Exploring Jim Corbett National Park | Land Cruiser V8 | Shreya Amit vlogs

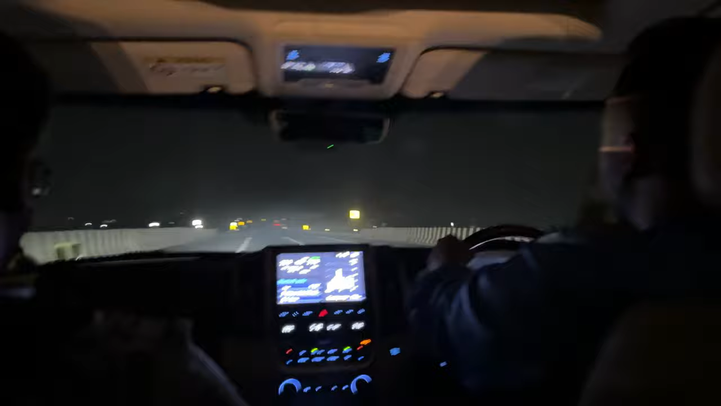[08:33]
पता है दिल्ली एग्जिट करते ही ना फॉग ज्यादा हो रहा है। हाँ हल्का फॉग कंपैरेटिवली ब्रीज हो चुका है दिल्ली एग्जिट पे। भाई शनाया मैडम तो मस्त सो गई है, अभी से खराटे शुरू हो गए।